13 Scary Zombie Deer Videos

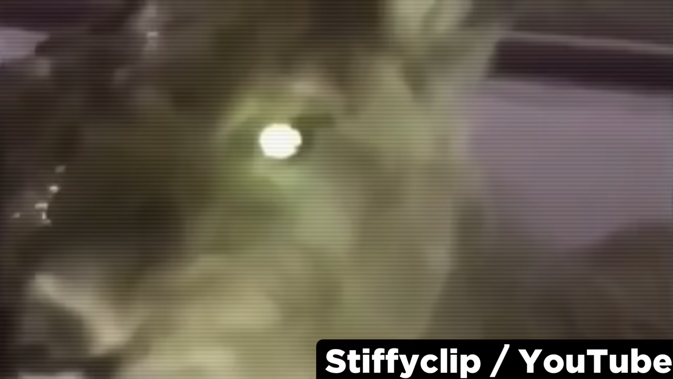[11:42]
But then again, maybe it's going through the early stages of CWD and still has some brain function. The quiet, wild animal seems to be completely unafraid of the camera and makes no attempts to get away. Based on its lack of a reaction, I would say this specimen is halfway through becoming an actual zombie deer.